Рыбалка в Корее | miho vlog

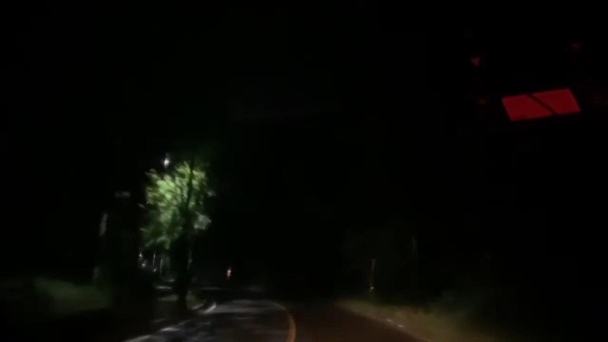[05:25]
потому что садится какой-то туман, странный туман. Вот, когда я сюда ехала, он уже был на горах, а сейчас он садится на машину. И стекла просто какие-то мокрые и мутные.